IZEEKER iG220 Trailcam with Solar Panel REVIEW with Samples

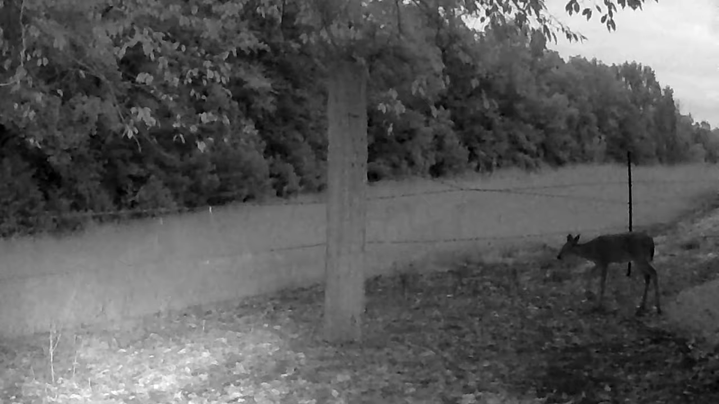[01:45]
The camera has excellent video and audio recording. So you can see...